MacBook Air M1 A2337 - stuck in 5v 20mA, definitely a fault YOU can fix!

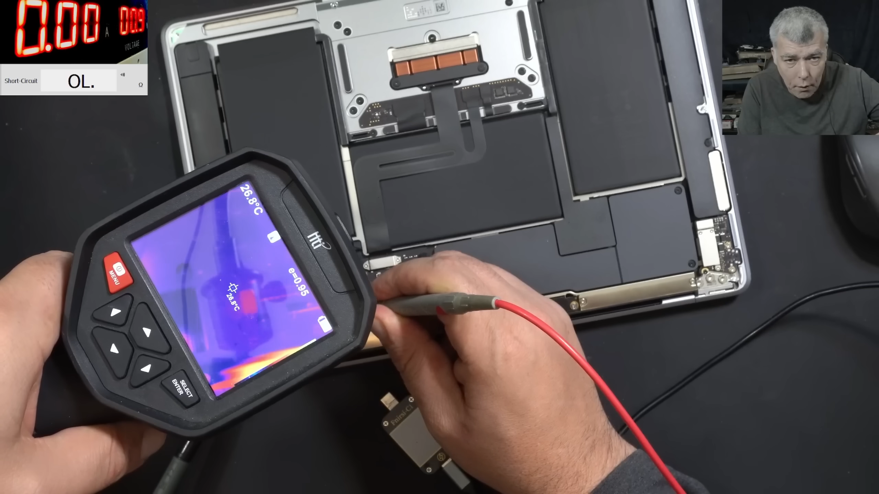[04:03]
yeah that one that one what is that there is a short you can see so i believe there is some capacitor